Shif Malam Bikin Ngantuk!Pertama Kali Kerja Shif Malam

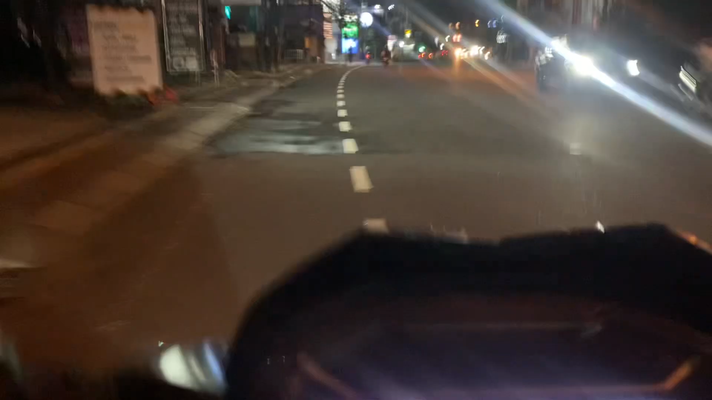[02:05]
Nah temen-temen bisa lihat Jalannya tuh deh Gimana Jam segini tuh Masih ramai Karena Ini tuh jalan besar
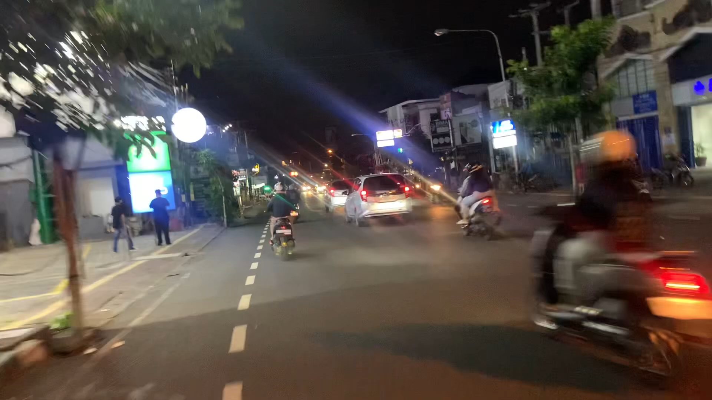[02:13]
Kita usahain Sampai Sebelum jam 11 Karena jam 11 itu Kita udah Udah kerja ya